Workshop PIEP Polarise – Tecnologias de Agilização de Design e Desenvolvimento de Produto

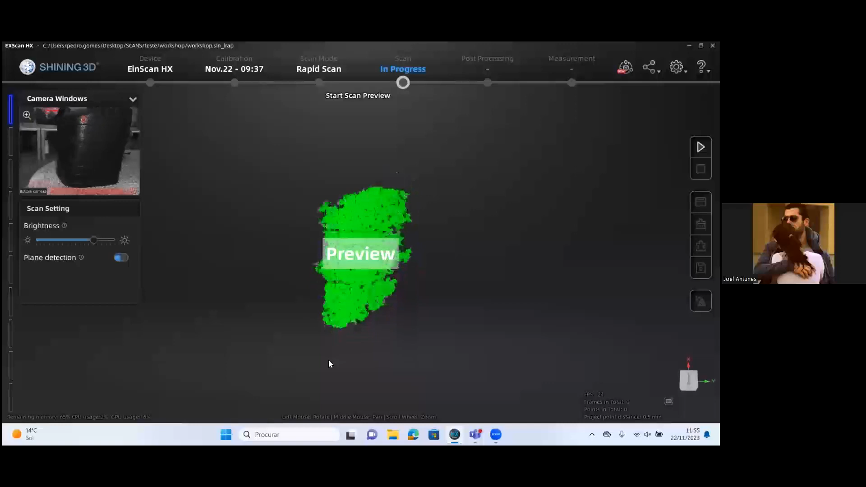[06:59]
Depois aqui no software onde hoje está a intensidade da luz e mais parámetros,
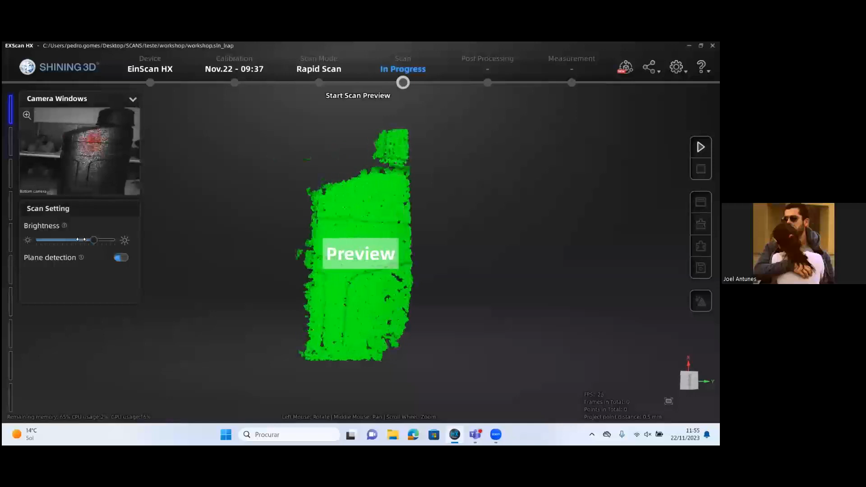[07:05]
nomeadamente a intensidade para objetos mais escuros, menos escuros, mais bilhados, mais bilhados.
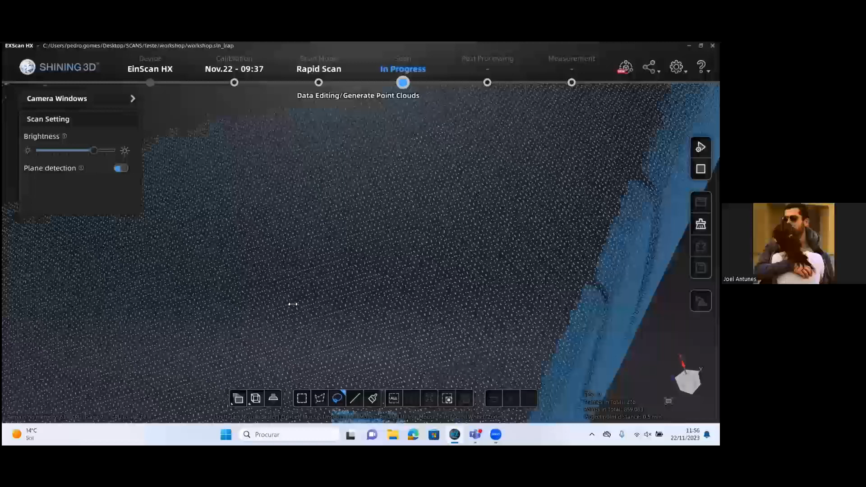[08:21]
um conjunto de pontos dispersos no espaço.
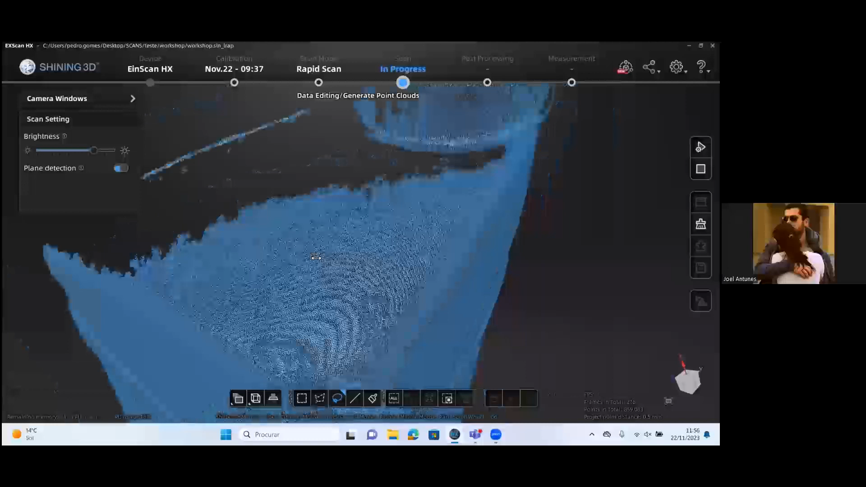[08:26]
Depois o que ele faria é criar a regulação desses pontos para pegar o SL e a partir daí controle nacional e universidade.
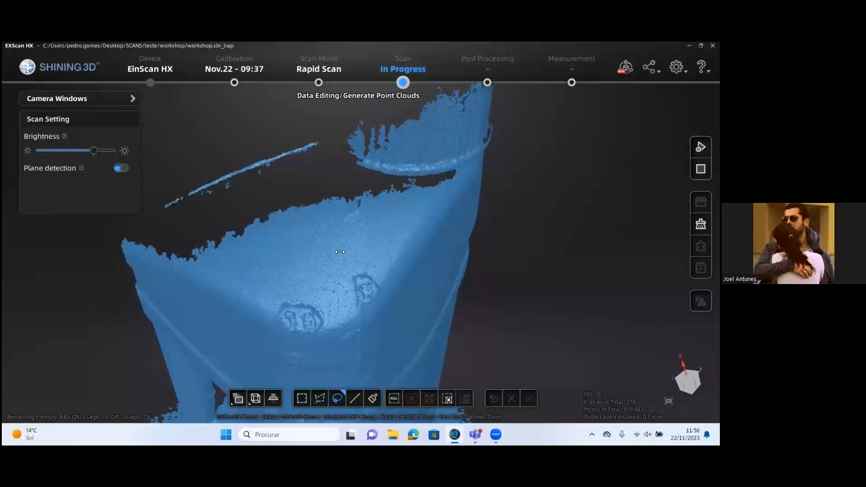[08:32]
Se as vossas cabeças já estiverem a funcionar, já começarem a ter ideias com isto, ótimo, tomem nota.
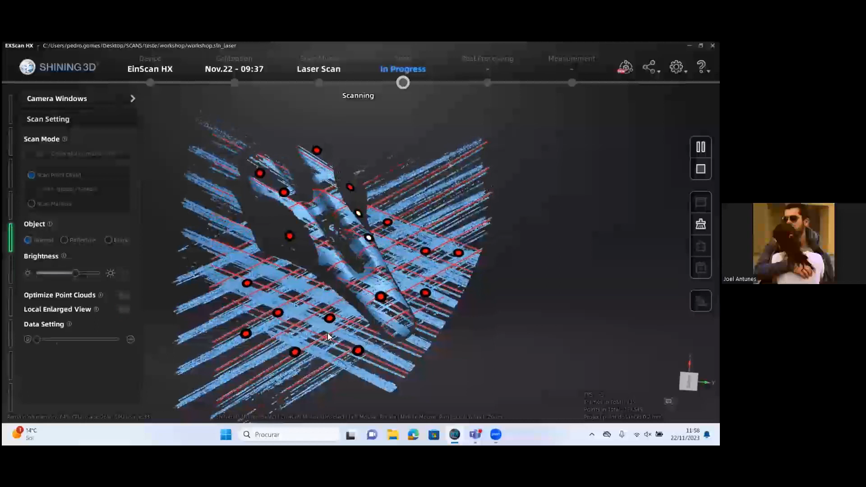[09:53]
O scanner, ele vai dizendo, vai dizendo como é que...
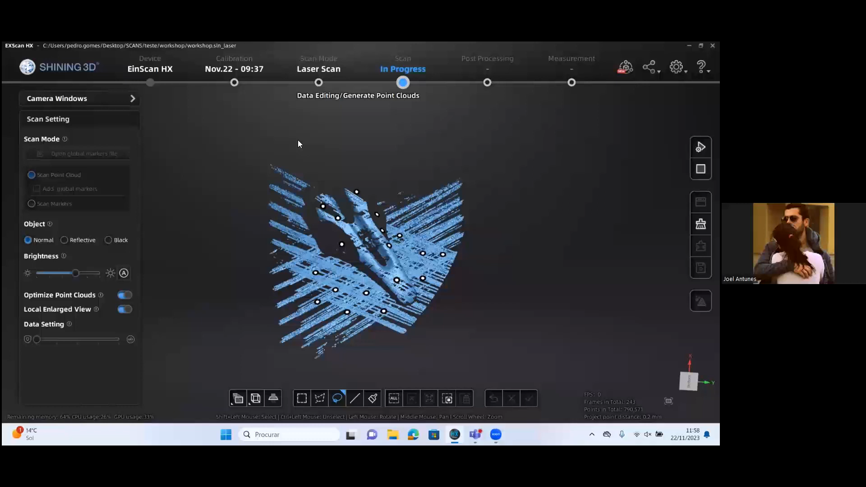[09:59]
Se é preciso aproximar ou não. Neste caso, este tem um led, o verde, o vermelho e o azul, significa a posição.
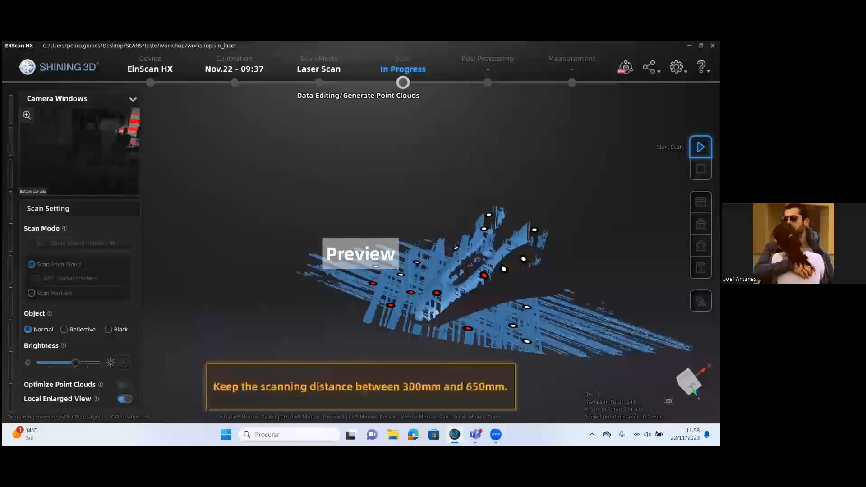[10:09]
Nós tirámos o som para o laser, mas ele também avisa.
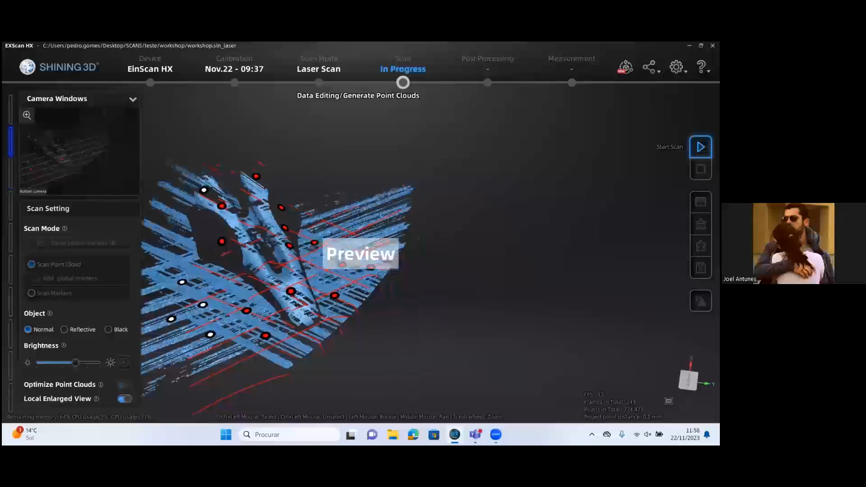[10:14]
E o que é necessário é... O scanner tem que ver pelo menos três markers de cada vez.
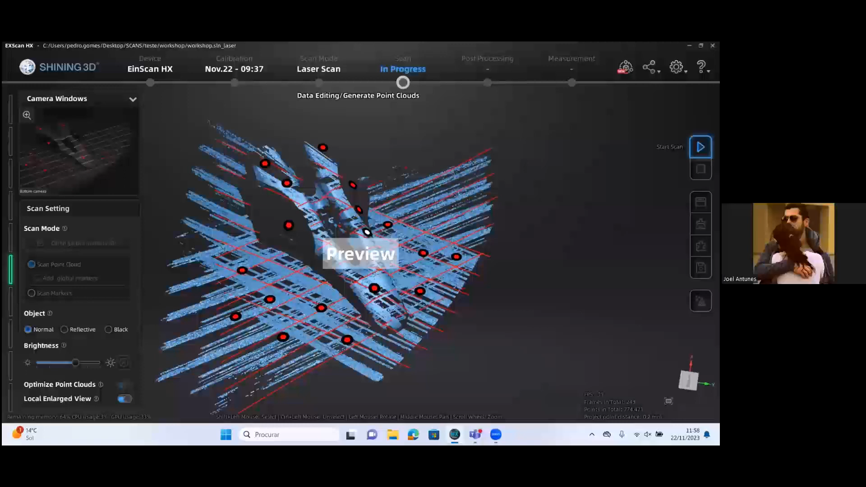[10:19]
Se ele perder esses três markers, ele vai-nos a ligar o laser para dizer que não pesou nada,
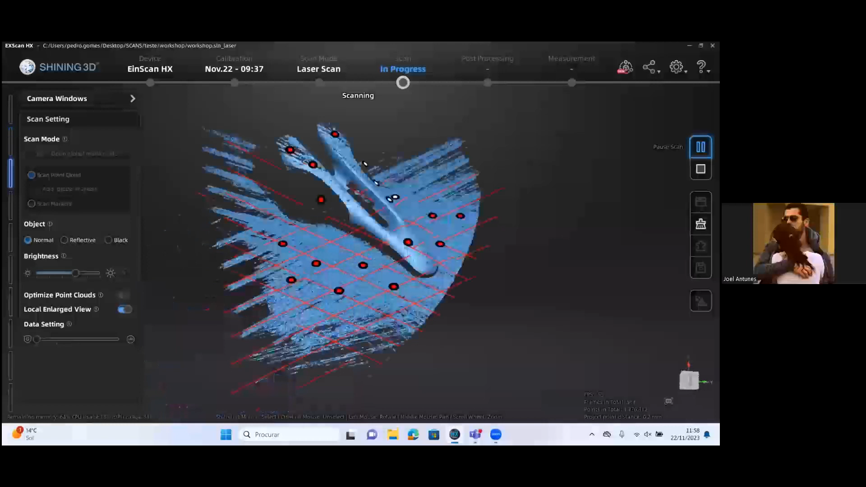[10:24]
não estou a escanear, mal atendo.
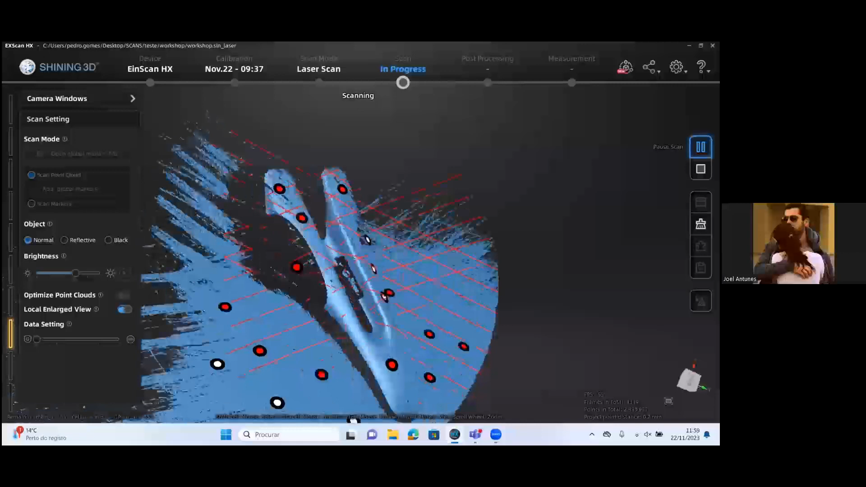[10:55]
Mais uma vez, sem me otimizar muito os parâmetros, conseguimos ter um scan rápido.
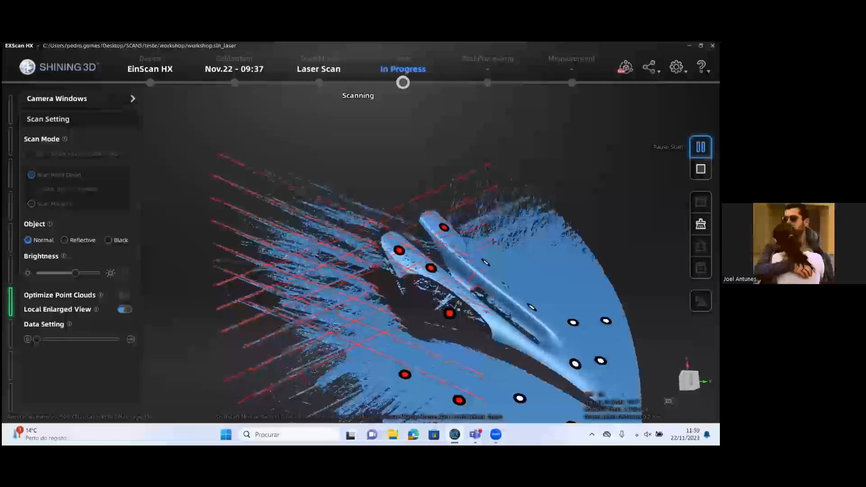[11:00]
Ele neste momento não está a captar a superfície escura, está com um pouco a escuridão.
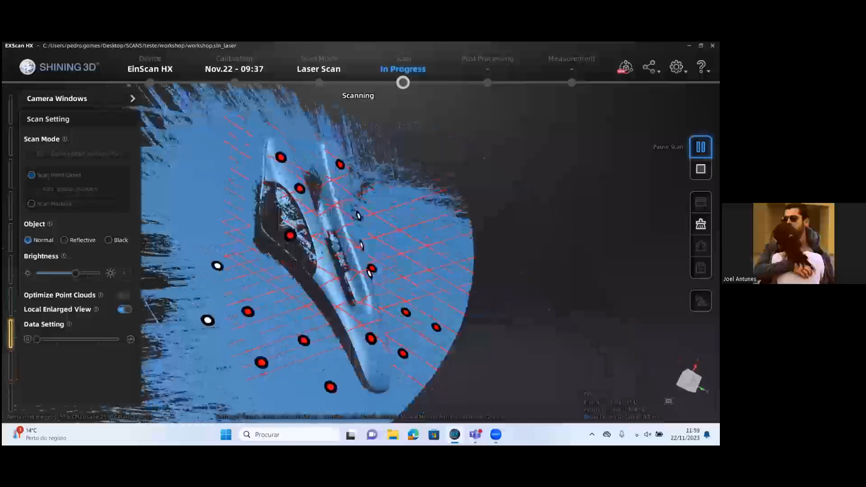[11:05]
Deve-lhe aumentar o nosso... O que consegue captá-lo.
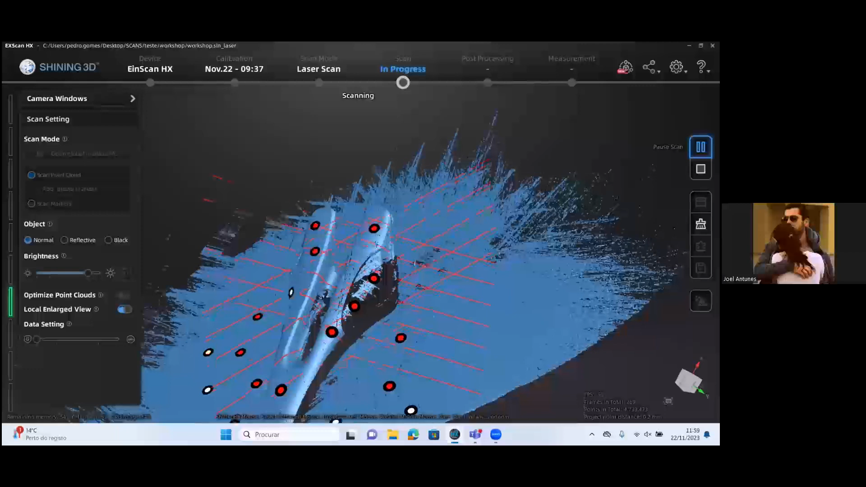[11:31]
Já está a arriscar ali. Deve-lhe aumentar um bocadinho a escuridão.
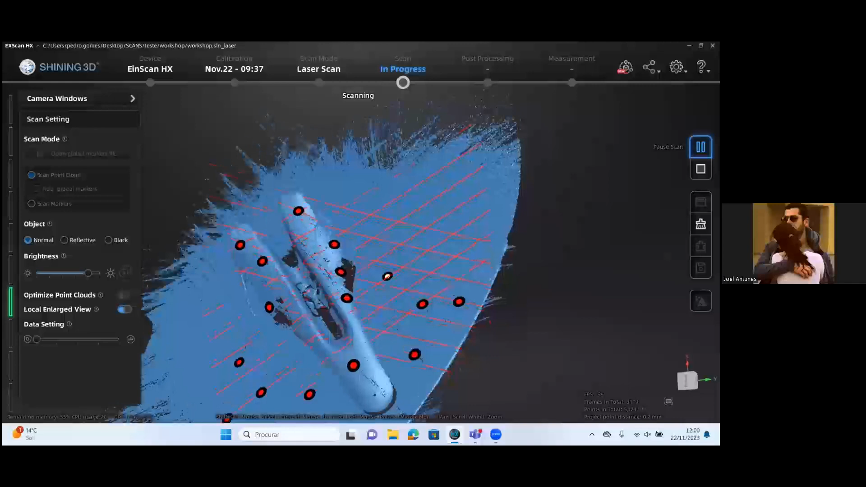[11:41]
Este aqui também é uma tecnologia também rápida, esta do laser, mas a tecnologia é muito superada, desde que esteja a conseguir alinhar por causa da fórmula.
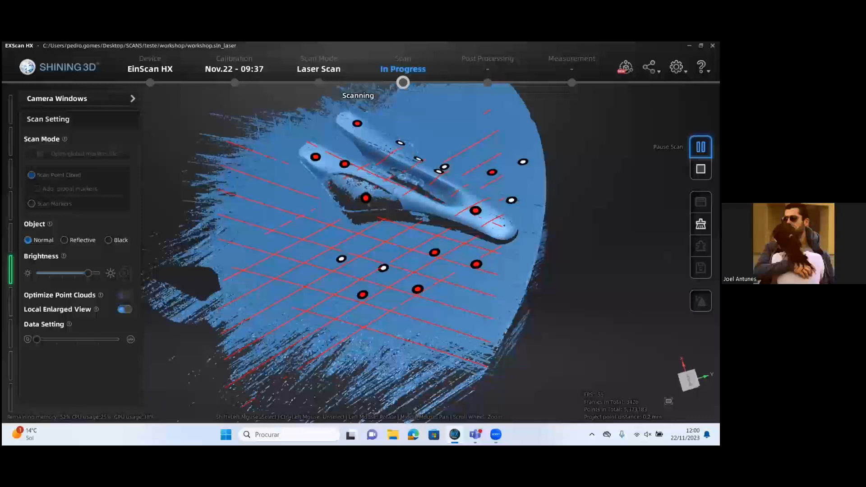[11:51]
Se ele for importante, não é muito simétrica, a gente tem que ser com alguma dificuldade, mas desde que tenhas interesse associado para ele estar a alinhar,